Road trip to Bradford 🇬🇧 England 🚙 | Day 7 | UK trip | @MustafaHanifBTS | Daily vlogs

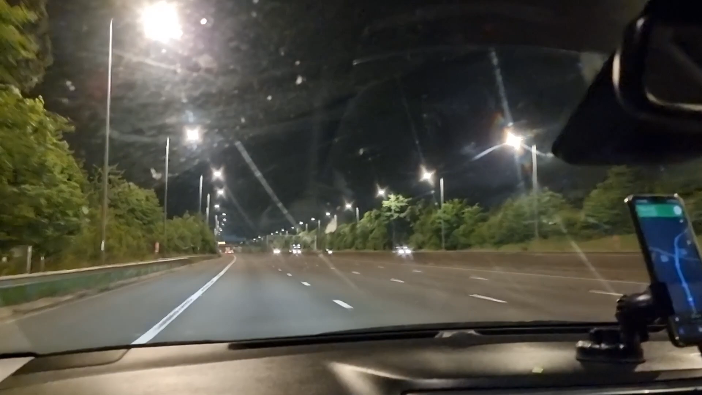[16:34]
भाई आज का ट्रिप जो है ना काफ़ी लंबा ही हो गया और लेट नाइट हो गया, काफ़ी 1:30 बज रहा है और अभी तकरीबन भी हमें 17 मिनट बाकी हैं घर पहुंचने में। तो ये है भाईजान मोटरवे का सफ़र लेट नाइट का, देखें ट्रैफिक बिल्कुल भी नहीं है, ठीक है। और लेकिन स्पीड लिमिट है, स्पीड लिमिट ये है कि देखें 66 miles, सही है,
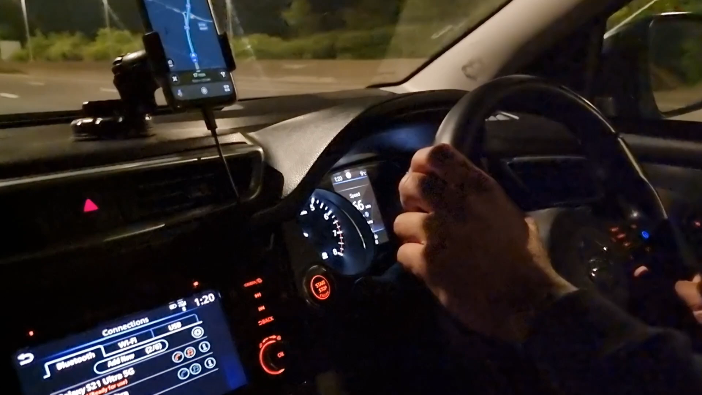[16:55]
60 या 70 की जो है ना माइल्स की स्पीड के ऊपर ही आपने रन करनी है गाड़ी। हालांकि रोड खुले हैं लेकिन स्पीड लिमिट और लोग फॉलो करते हैं, क्योंकि यहाँ पे भी कैमरा वैमरे का चक्कर है भाई फुल।
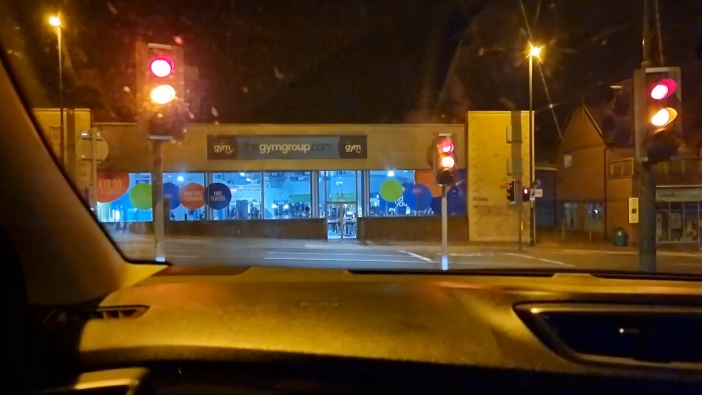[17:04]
करें अभी रात का टाइम क्या हो रहा है, और सामने जिम चल रहा है, 24 आवर्स होते हैं यहाँ पे जिम, ठीक है।
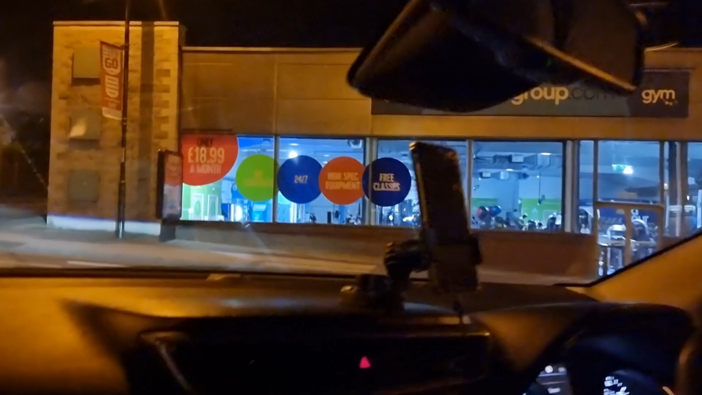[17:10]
अभी देखें लड़के अंदर एक्सरसाइज कर रहे हैं और अभी 2:45 बज रहे हैं। हम लोग खैर पहुँच गए नॉटिंघम मिस्टर एंटन के पास, अपने इलाके के पास।